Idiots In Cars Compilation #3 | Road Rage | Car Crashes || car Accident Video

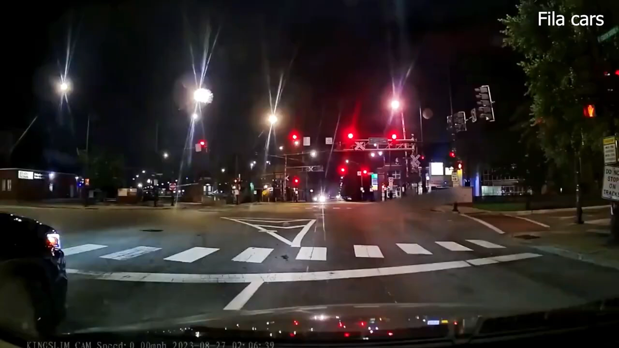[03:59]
Oh my god. It's cool, I got a license plate.